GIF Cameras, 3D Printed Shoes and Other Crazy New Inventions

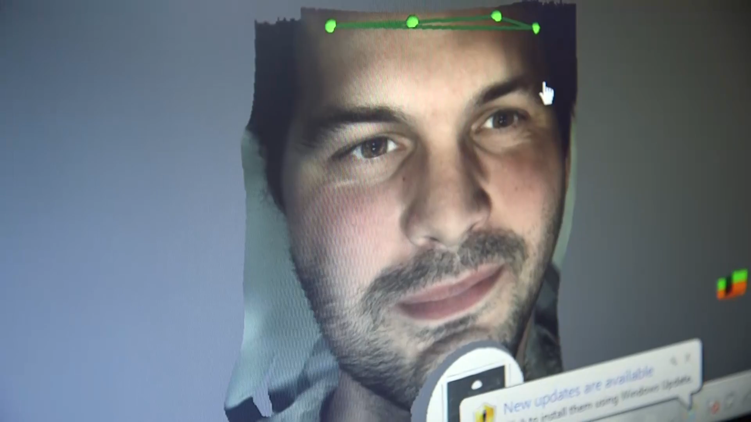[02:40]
I got my face scanned. We're going to cover all of that over on DNews. YouTube.com slash DNews. Trace, good to see you again. Ladies and gentlemen, go check it out.